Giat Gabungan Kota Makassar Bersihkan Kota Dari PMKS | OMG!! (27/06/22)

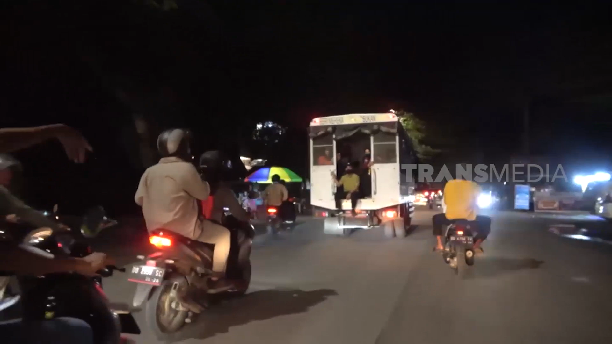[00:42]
Sementara, tim gabungan menggunakan sepeda motor dan berpakaian freman untuk memudahkan pergerakan.